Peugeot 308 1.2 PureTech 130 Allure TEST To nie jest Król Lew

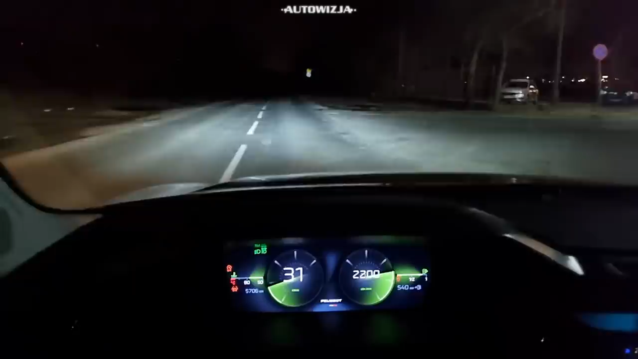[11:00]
Jeszcze przed cennikiem na chwilę skupmy się na światłach. Ja co prawda nie miałem jeszcze najlepszych świateł LED Matrix, czyli tych, które potrafią wycinać pojazdy, ale i tak nie można na je narzekać. Te moje mają niezły zasięg oraz bardzo ładną, zimną barwę. Pora więc na cennik. Podstawowy też od 308 z silnikiem 3-cylnrowym 1.2 o mocy 110 KM i z manualną skrzynią biegów kosztuje 90 tysięcy złotych.